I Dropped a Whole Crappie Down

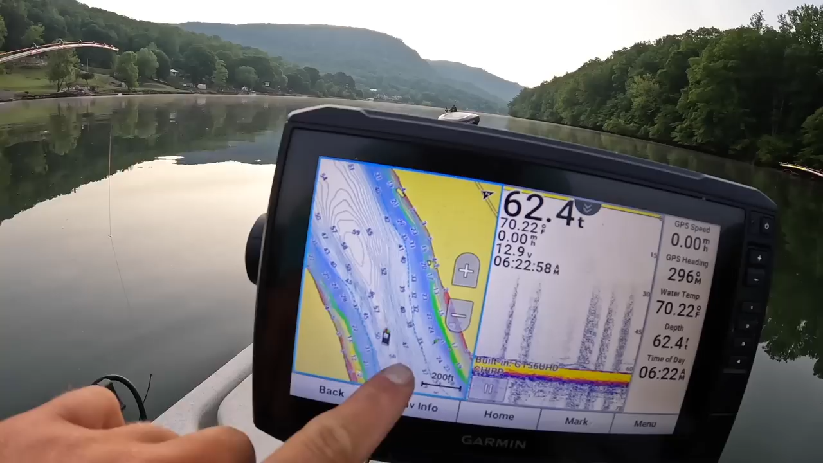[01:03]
On screen: water 70.22°F
and funnels down real tight right here and then off the screen here opens up again so fish working up and down the river here they all get funneled through this very tight little trench this this little choke i call them choke points where they all get funneled through a narrow area and so this morning hoping to take advantage i'm hoping those flatheads that were here a